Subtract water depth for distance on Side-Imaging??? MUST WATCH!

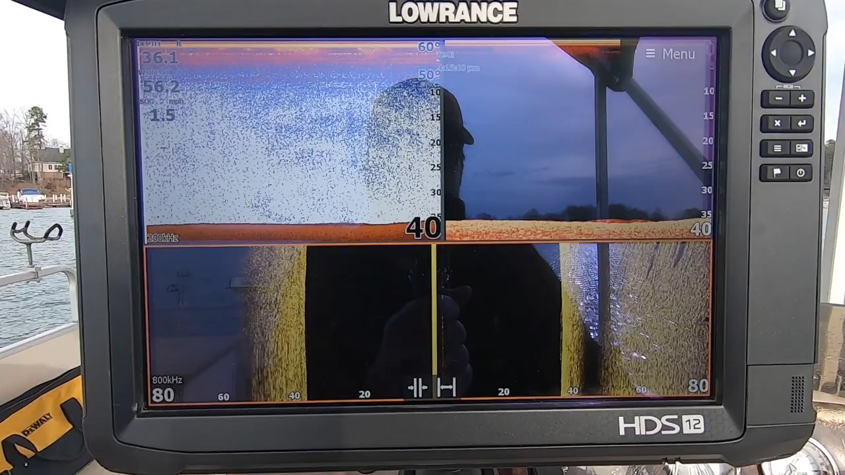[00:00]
Okay, we're going to talk about distance to target, and we're going to solve this the best way that I know how.
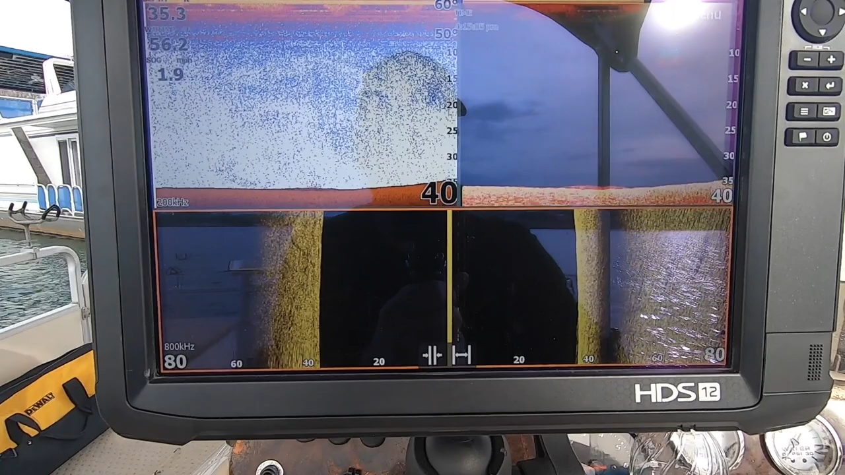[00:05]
So what I'm going to do is I'm going to pull up right beside these boat docks.
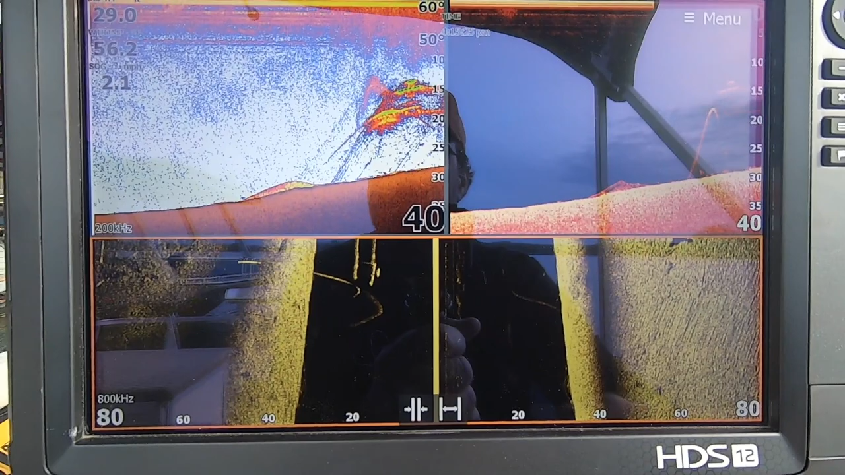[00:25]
Sorry for the glare. Doing the best I can. I'm fighting glare. I'm fighting wind.
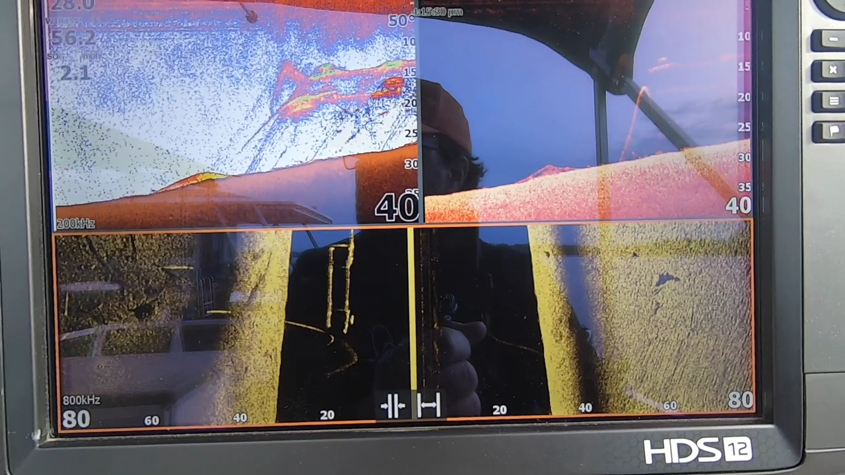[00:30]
We're going to come in. There's that one slip. And there's the fish right there.
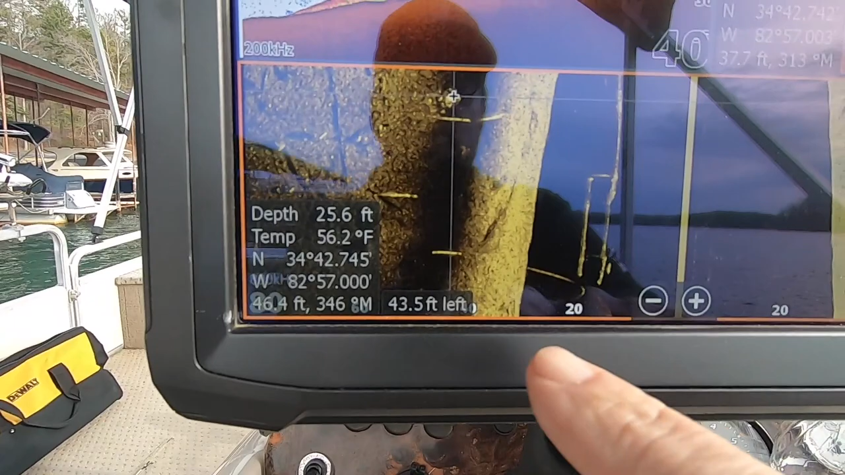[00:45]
On screen: depth 25.6 ft, water 56.2°F
And my depth is 25 feet.
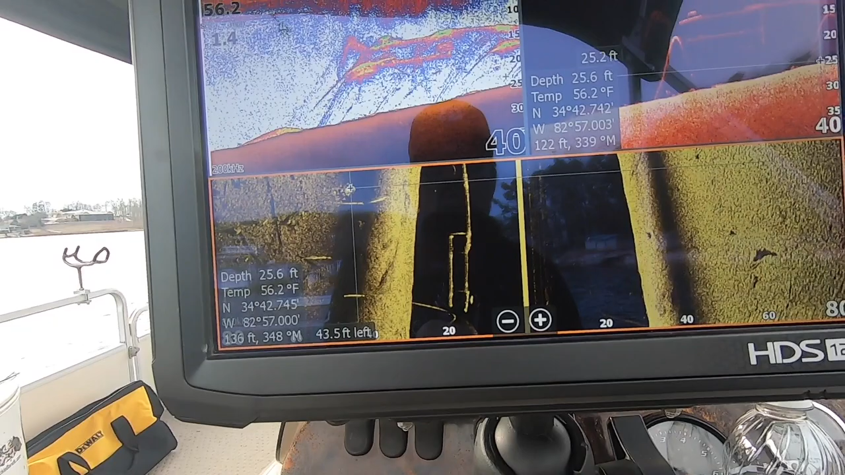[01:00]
On screen: depth 25.6 ft, water 56.2°F
Where are those fish? We're about to find out that answer right now.
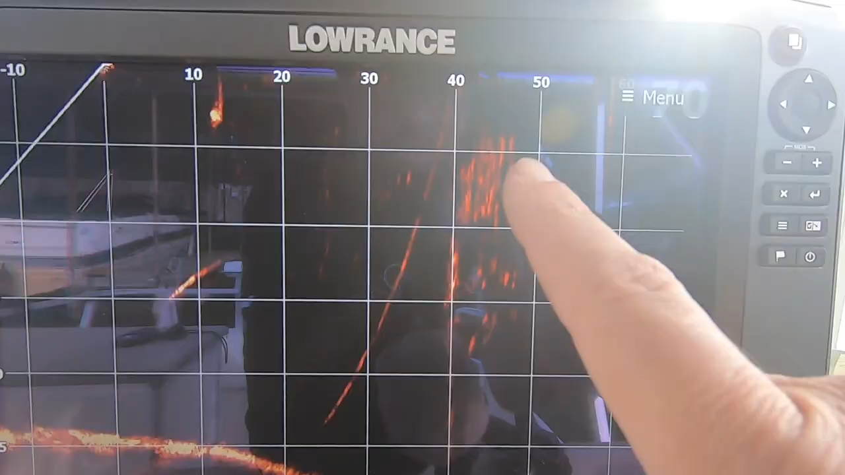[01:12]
That school on active target, the middle bulk of the school is in between 40 and 50 feet.
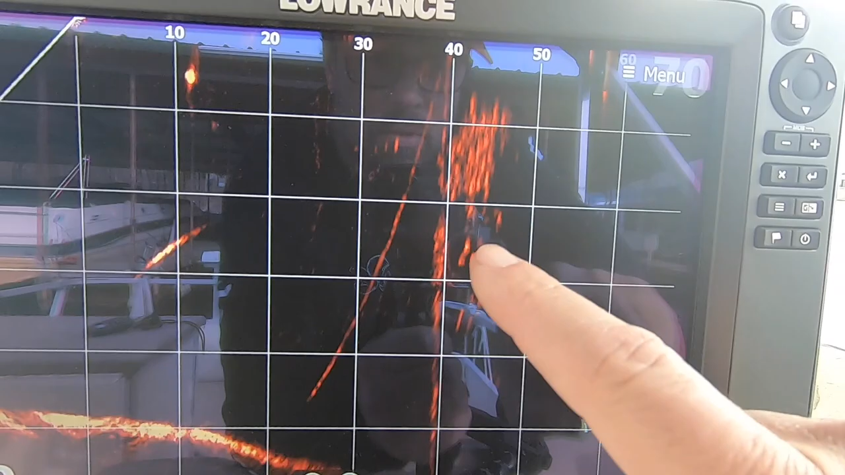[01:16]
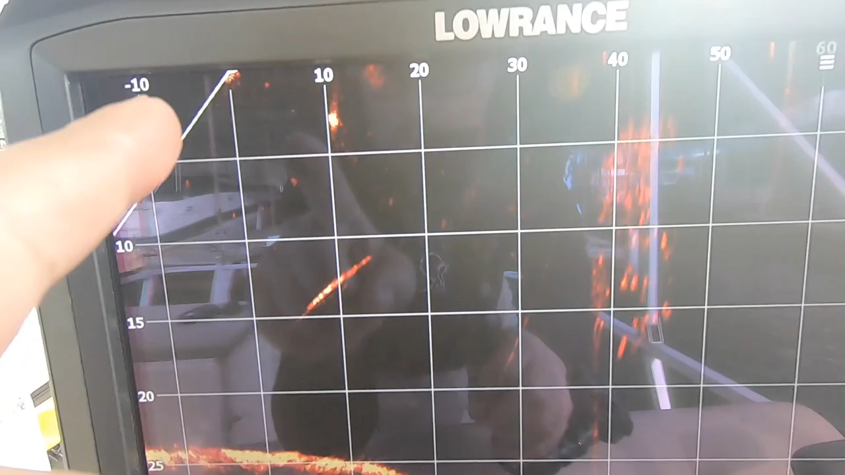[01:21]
40 feet from where I am, right here, if you understand active target.
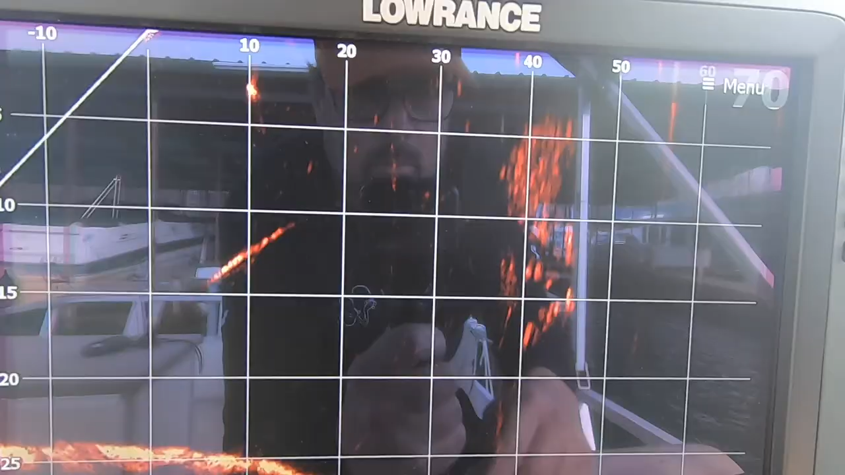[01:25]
But this is going.
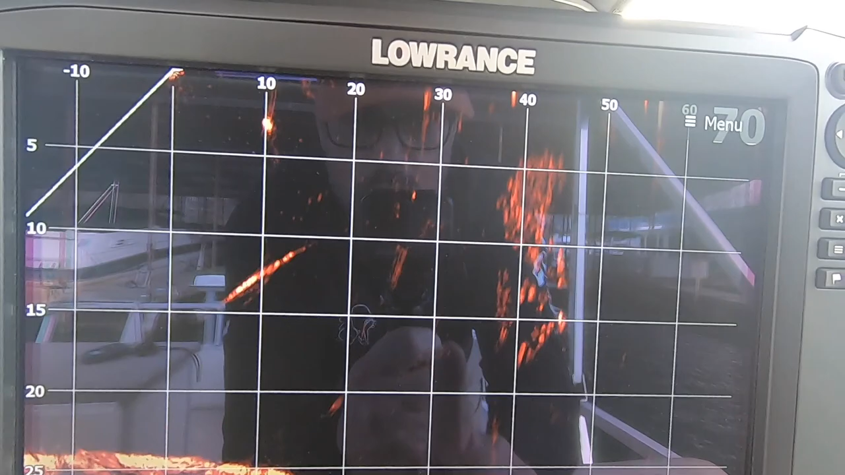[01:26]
Do I subtract the depth? I had a lot of people in this same school of fish.
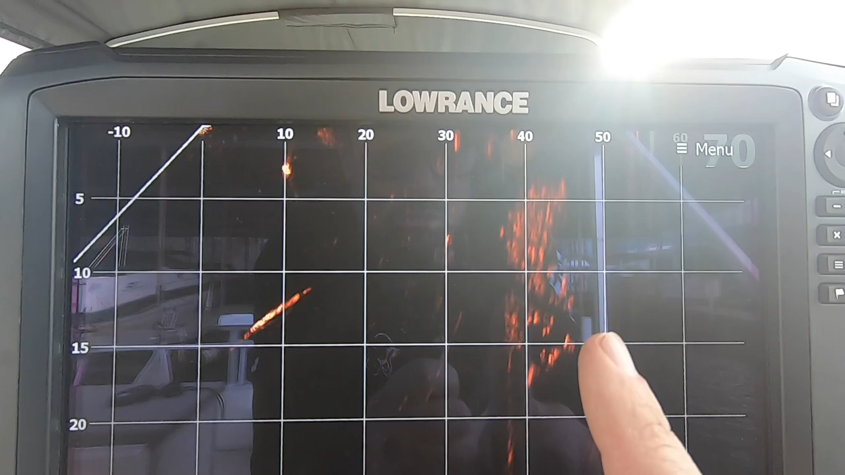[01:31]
And these fish, you can watch. I'm going to stay here on them just for just a few minutes while I talk about this.
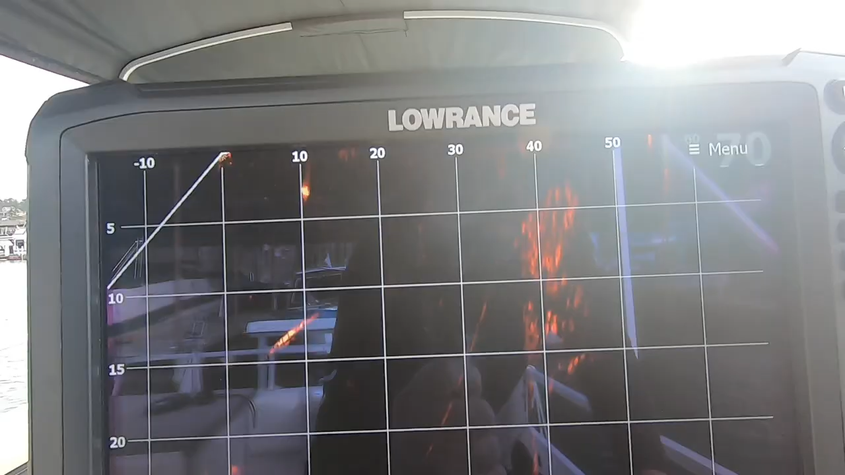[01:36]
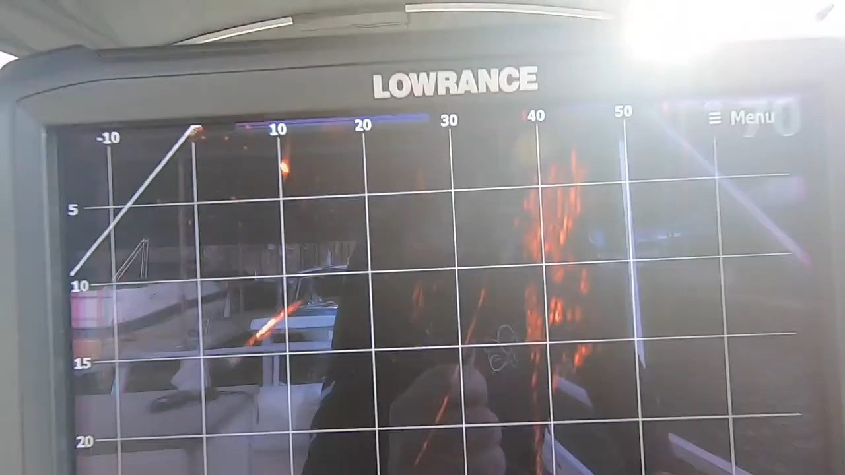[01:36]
So, this school of fish, but 40 feet, that's where.
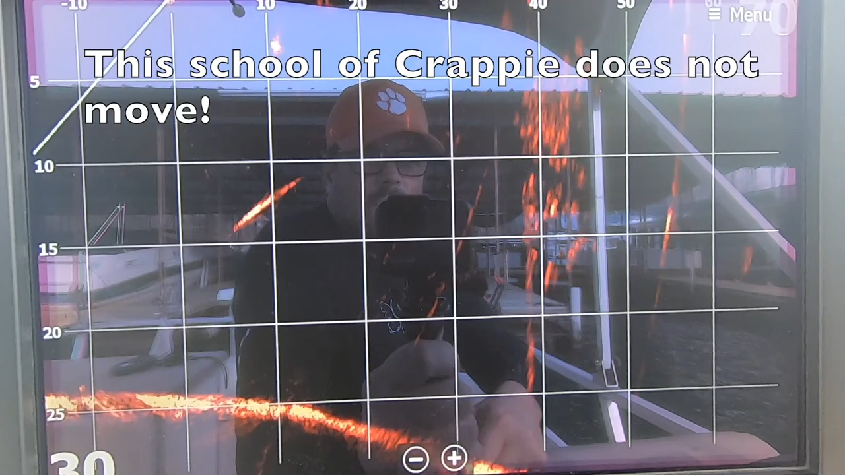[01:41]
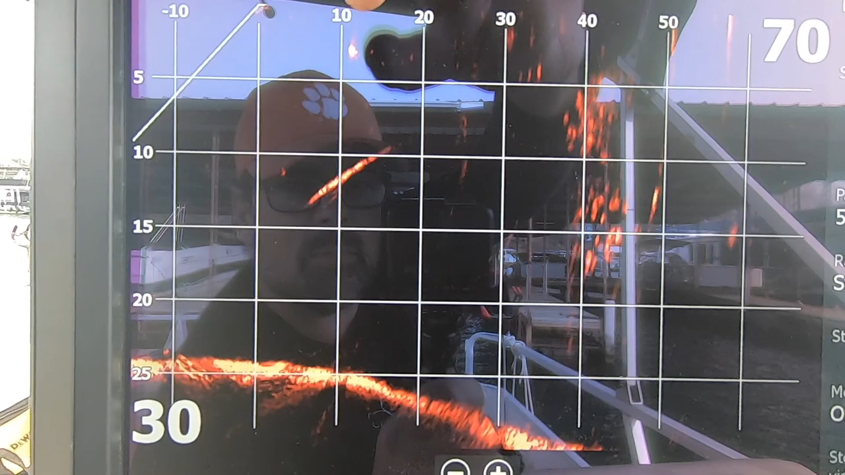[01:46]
Now, you can see right here, looks like that may be a fish messing around there. There's a few in front of the school.
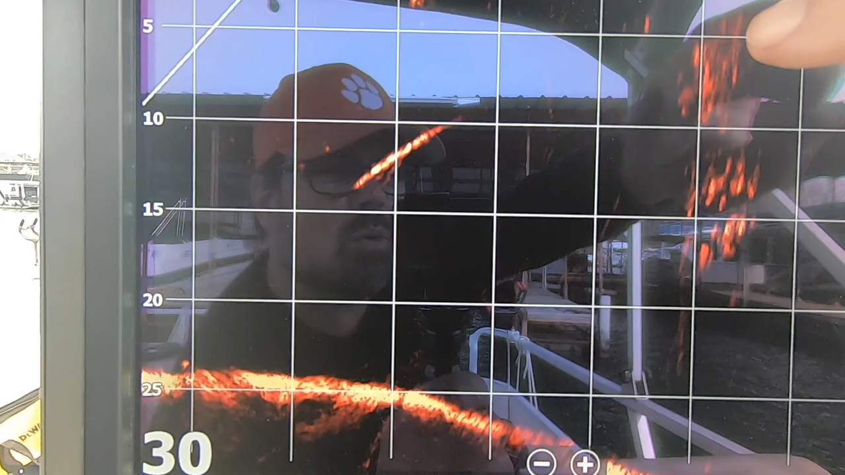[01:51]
But the bulk of the school is, and I'm actually a little, I'm starting to blow in.
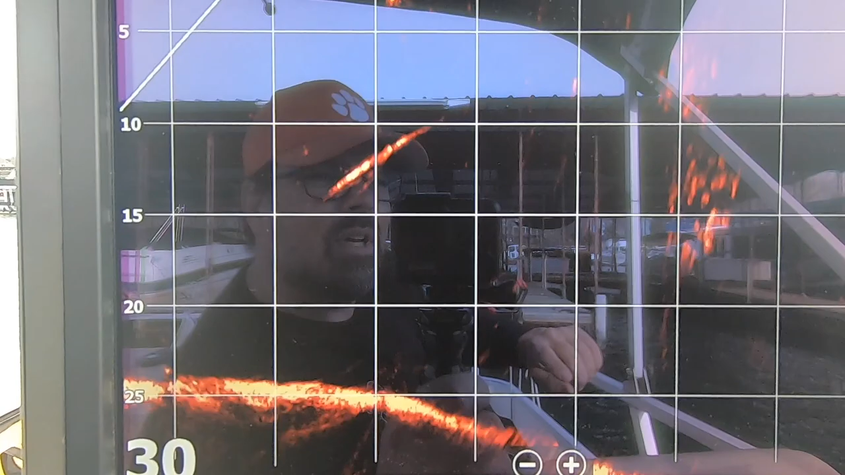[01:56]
I'm right about exactly where I was.
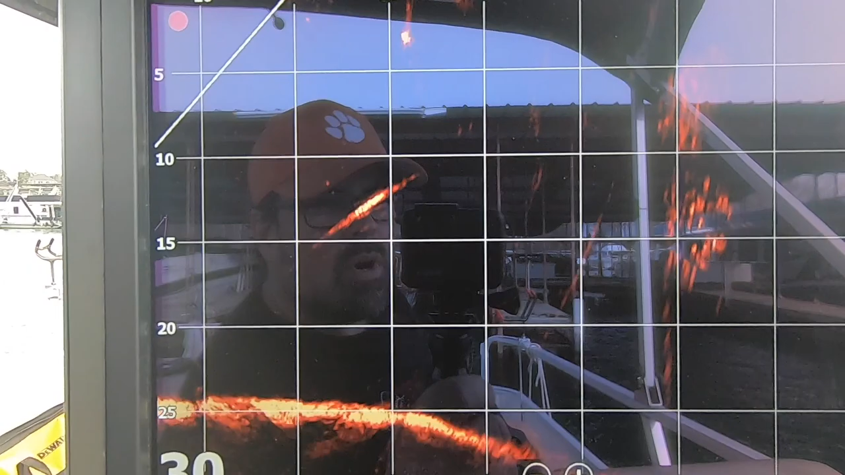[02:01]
I'm very close. If anything, I'm a little closer than where I was when I came down with my side scan.